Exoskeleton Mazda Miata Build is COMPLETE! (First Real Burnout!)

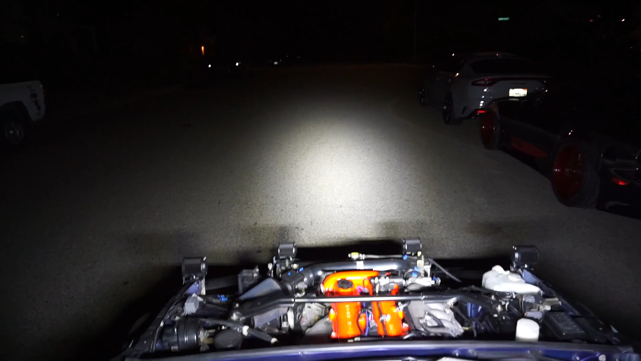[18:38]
And I guess I can bring it up some. Here we go. All right, so let's turn this one off.
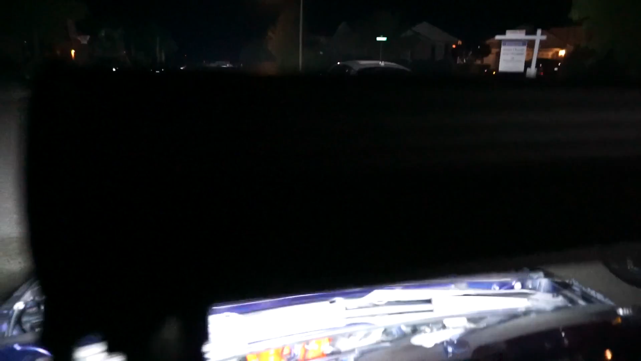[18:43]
And let's turn headlights on. And these are the spotlights. Which to me, they seem kind of low. I wanna raise those up a little bit more. Other than that, I mean, you can see far away.
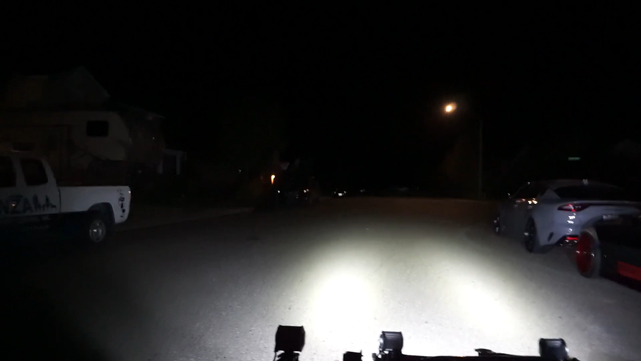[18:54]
I guess next thing is gonna be take this thing for a rip, but tomorrow, cause it's dark out.